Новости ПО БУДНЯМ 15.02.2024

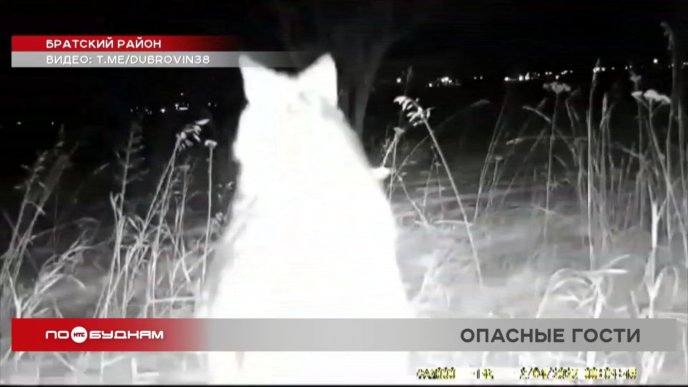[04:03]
Это не первый случай, когда дикие звери выходят к людям. В начале этого года волка заметили в поселке Прибойный под Братском. Из-за появления хищника пришлось даже изменить график занятий в школе.
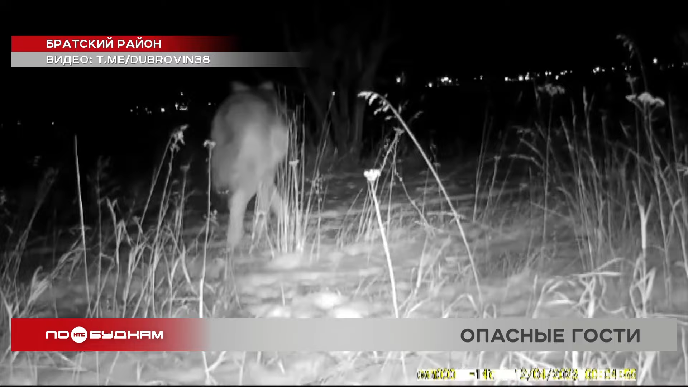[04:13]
Чтобы выследить и ликвидировать осторожного визитера, понадобилось несколько дней. В конце января также в Братском районе другой волк загрыз собаку в частном дворе.